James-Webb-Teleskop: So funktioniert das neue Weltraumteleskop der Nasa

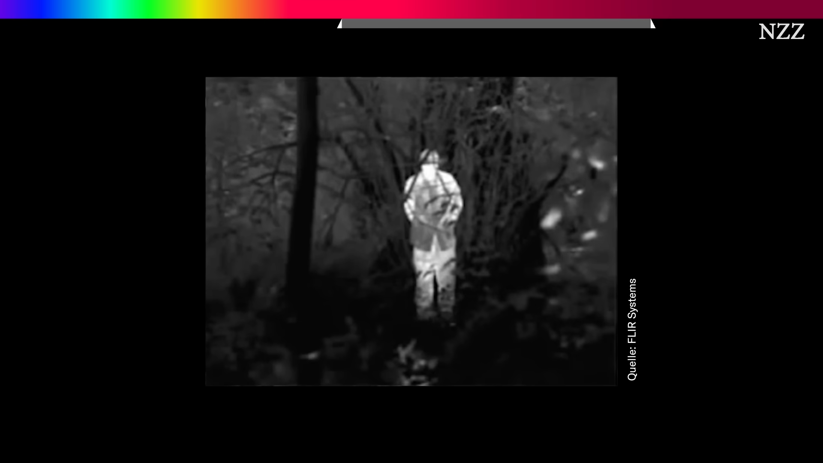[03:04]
Mit einer Wärmebildkamera, also einer Kamera, die Infrarotstrahlung sichtbar macht, ergibt sich plötzlich ein anderes Bild.